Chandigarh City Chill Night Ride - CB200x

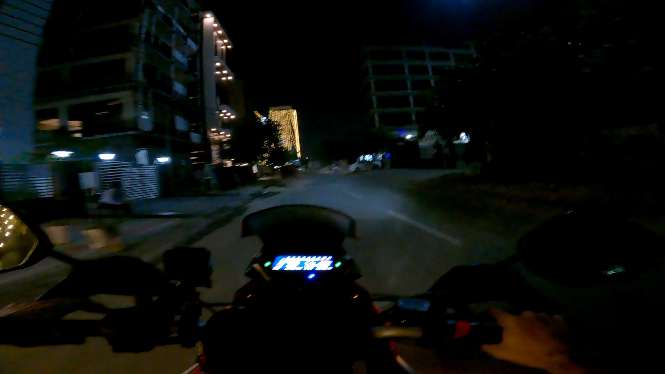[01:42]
ये देख सकते हो क्या मस्त लाइटें हो रखी हैं.
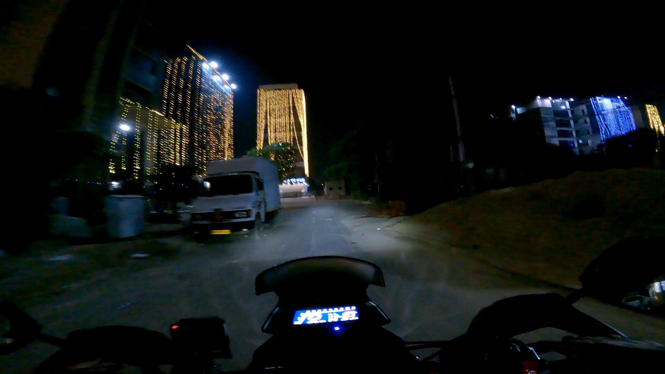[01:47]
तो मैं यहाँ से निकल रहा था, मैंने सोचा क्यों ना एक टूर ही दे देता हूँ, बाकी बिग बैंग एंड ऑल दैट.
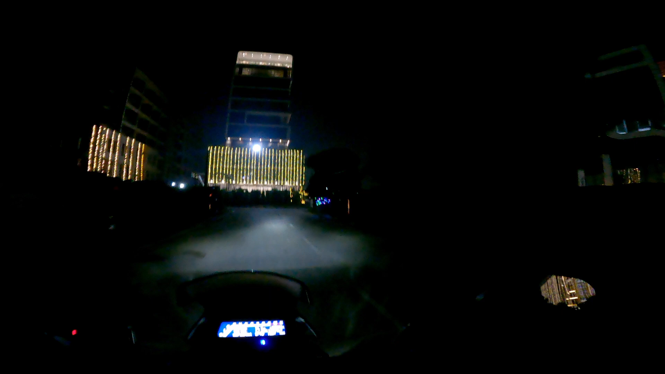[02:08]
ये है गाइस दिवाली वाला माहौल, ये रेड लाइट को भी इधर ही आना था.
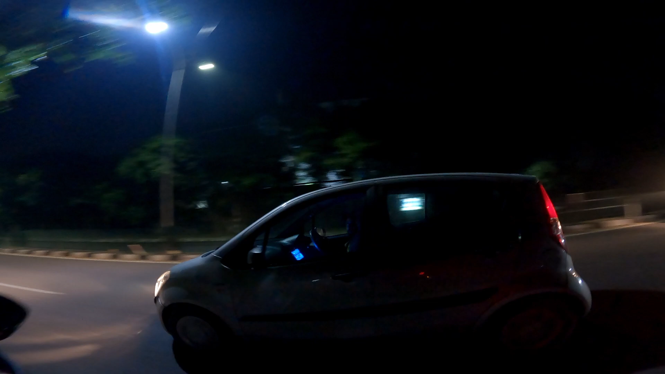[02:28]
भाई फोन बाद में चला रही हो यार, फोन नहीं चलाते होते भाई.
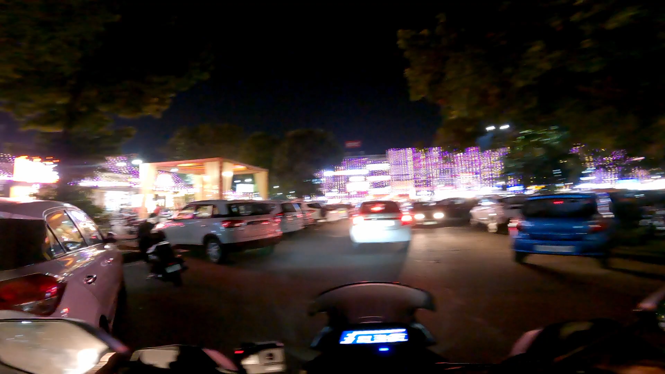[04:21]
लोग शॉपिंग वॉपिंग कर रहे हैं,
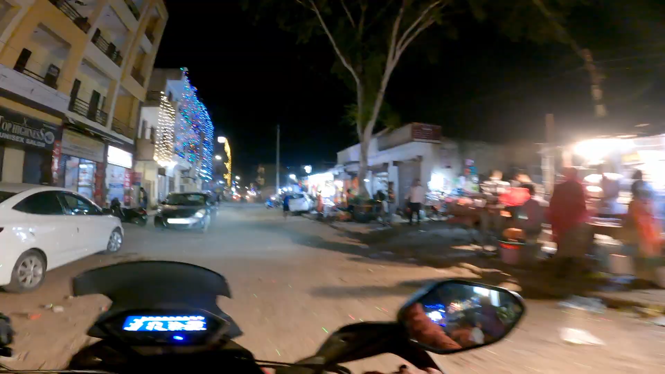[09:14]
भीड़भाड़ होनी चाहिए इसे, बट पता नहीं क्यों हुई है,
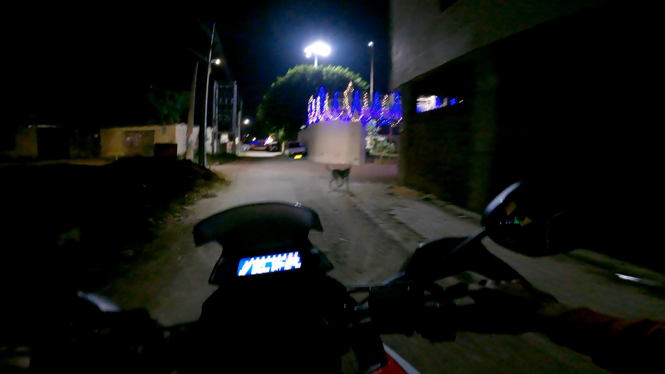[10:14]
वो पैंड दी 45 स्पीड लिमिट है, आराम से ब्रो।
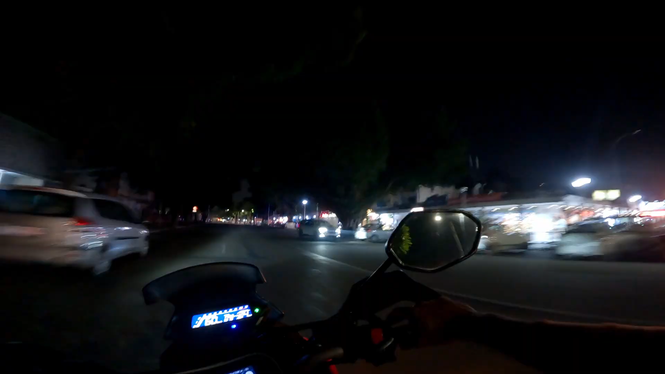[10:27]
ये आ चुके हैं बॉयज हम एक मार्केट में, पता नहीं कौन सी मार्केट है ये, सेक्टर 22 आई गेस।
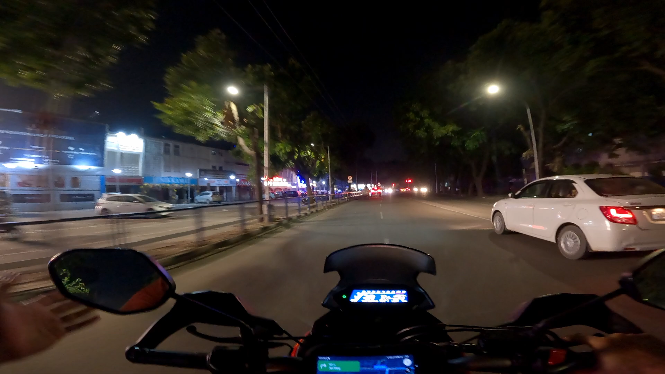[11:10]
मतलब ये इतनी बड़ी मार्केट तो मतलब नहीं है, बाकी पता नहीं कहीं होगी, लेकिन अभी रात के अंधेरे में ना समझ नहीं आ रहा है कि कौन सी मार्केट किधर होएगी।
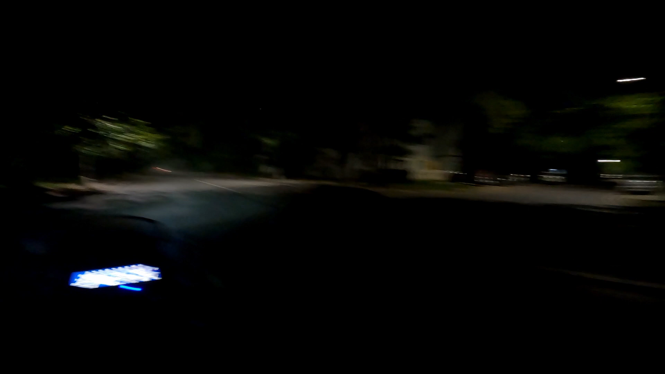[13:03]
वाह कितना अंधेरा हो रखा है। एंड आज की संडे राइड मस्त सी गई है, चंडीगढ़ में राइड करके मज़ा ही आ गया। वैसे दिन को ना या शाम को या सुबह राइड करने का ज़रा भी मज़ा नहीं आता है, और उसका रीज़न पता है क्या है?